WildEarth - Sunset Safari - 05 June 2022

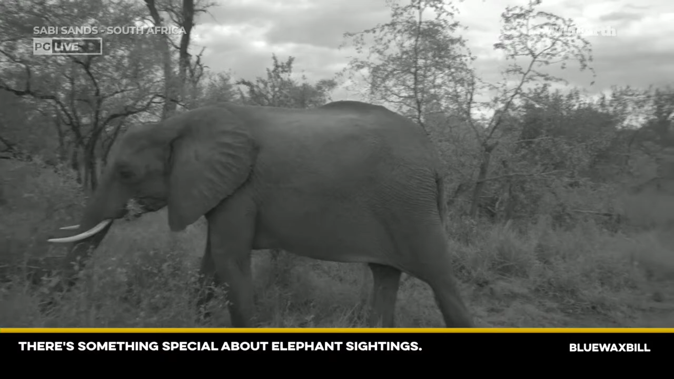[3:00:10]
ground yeah but it's always very special it's just so nice to just sit and watch them and I'll watch them go about their their daily routine and especially when it comes to these little ones watch this little one now watch this she's going to try and catch up to mom I think it's like hey mom wait oh he's taking the long road round all right he can take that road that's fine be like that
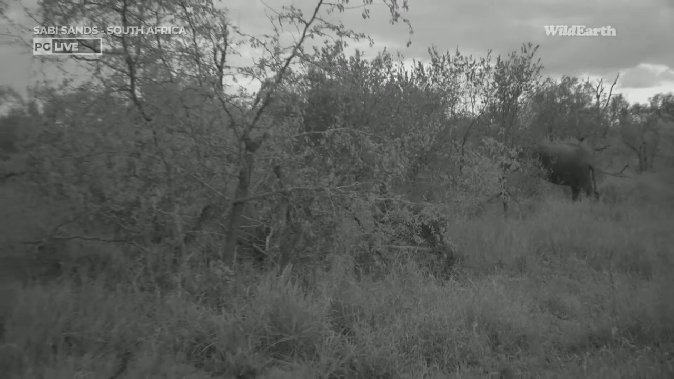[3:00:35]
you don't want to play with us fine but yes blue wax bull it is it's always a special sighting and yes it is a special day for special sightings
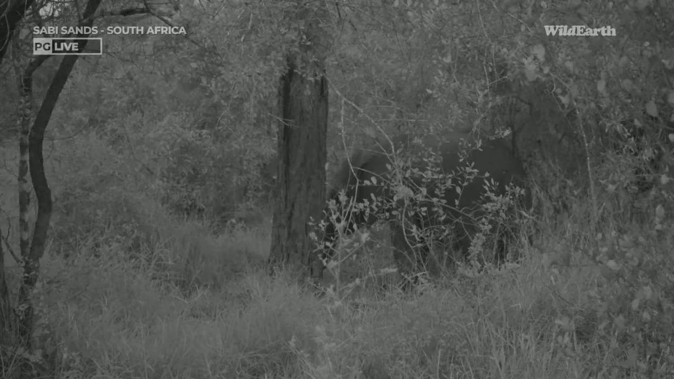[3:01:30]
that's how much I love it it's just so so adorable yeah I don't know what man it is very privileged to witness this like this every day really are really am privileged to that but I think as quick as they are as quick as they have come I'm definitely vanishing away into the thickets there we're gonna let them be and we're gonna
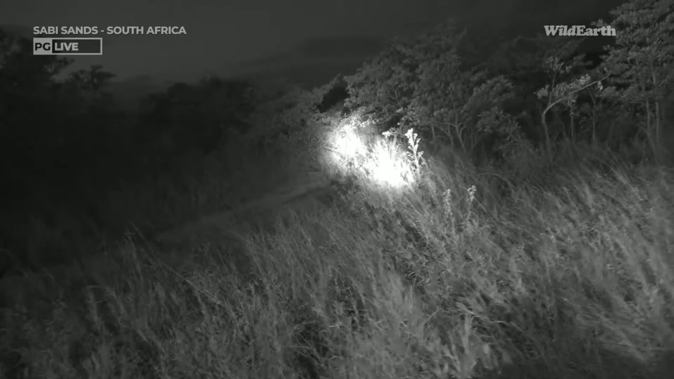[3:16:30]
i just spotted janet you can see there i don't know whether it'll hold i wish for you guys to see a spotted janet here we just spotted something small one of the predators that we have in the area let me go slightly backwards baby let's see
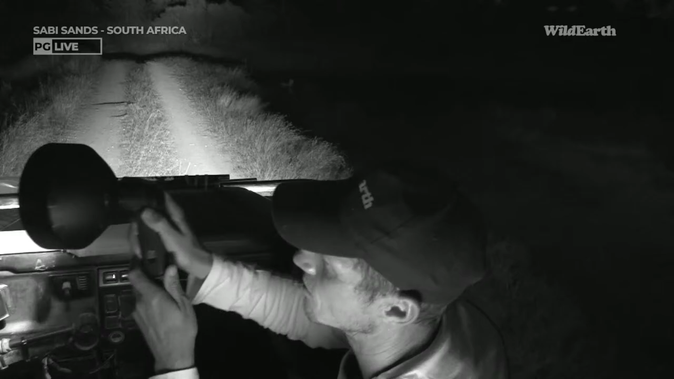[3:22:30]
we had treehouse dam at the moment i just want to see anything that's there uh nothing here
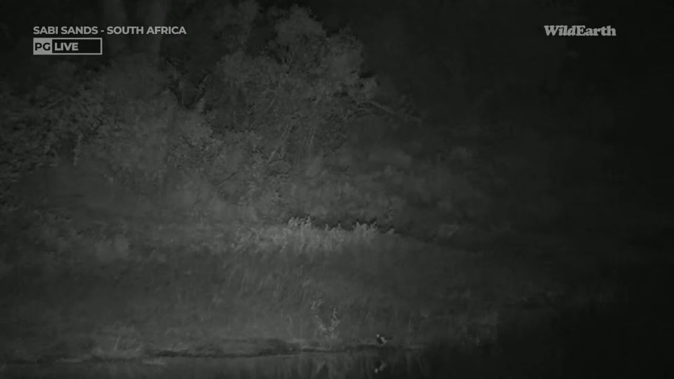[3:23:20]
i don't know what it is it could be a genet that's running here you got it there it's difficult to see it's just at the base of that tree
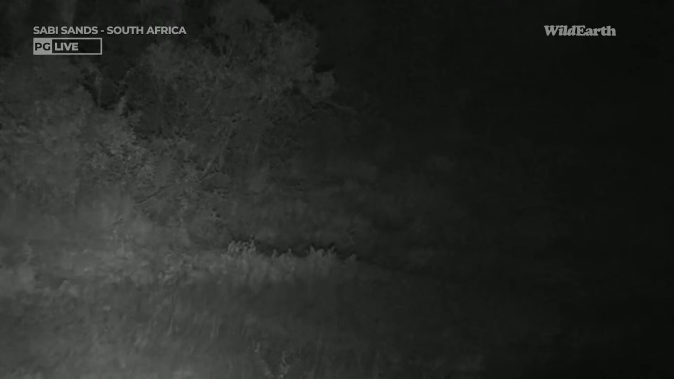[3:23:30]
it would be nice to see that as i said we did see the bush baby the other night which was awesome actually not the other night last night there was a brief visual of that bush baby
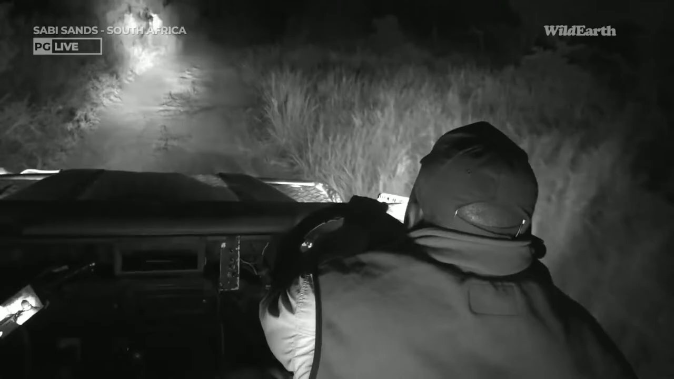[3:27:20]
yes i'm also crossing fingers for rex and hopefully he does find something especially with these buffalo tracks maybe those lines are following those buffaloes but we are still sitting at a treehouse dam and i just want to quickly give an update on those widow birds here just to read it we do get that white winged widow bird there pretty much the only widow bird that we do get in this area um
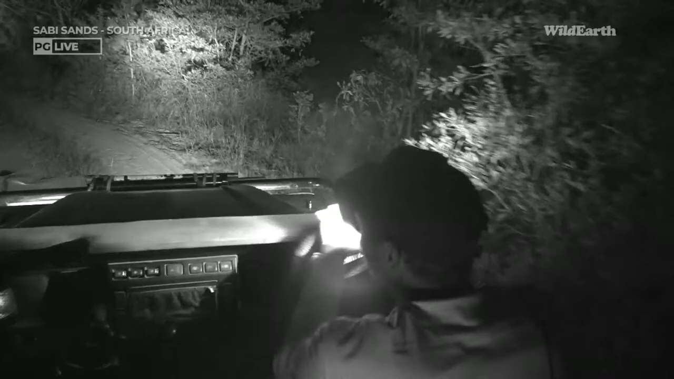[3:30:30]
but yeah but anyway um hopefully we see tsembo again hopefully we see him coming up this side but maybe he went south maybe he went into malamala that was his general direction so i'm getting to that uh that area oh there's a lot of elephants that came through here my word loads and loads of elephants that pushed people
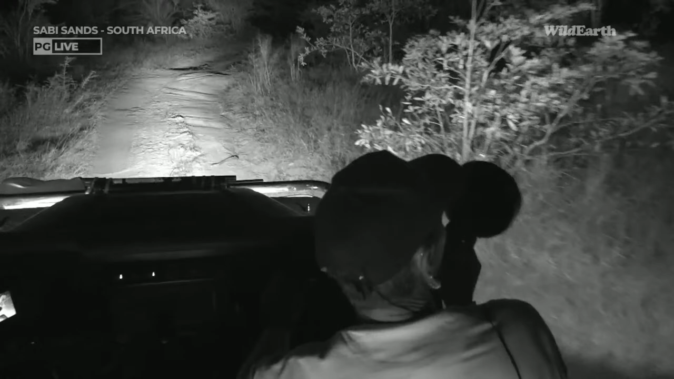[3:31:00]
oh yes oh my word sorry let me just put off lights that was a surprise as i was talking